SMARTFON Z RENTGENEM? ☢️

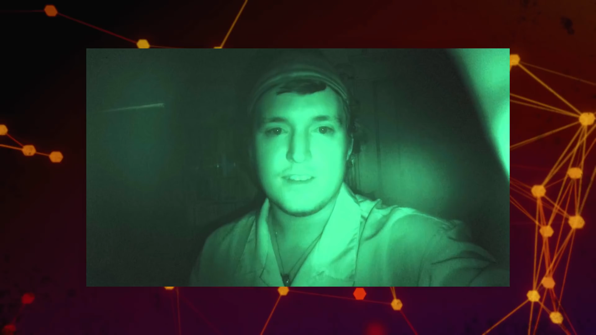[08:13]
dzięki któremu można było prześwietlić niektóre części garderoby, na przykład z trójką pielowym. Tryb ten nie został wcale wycofany z tych kamer.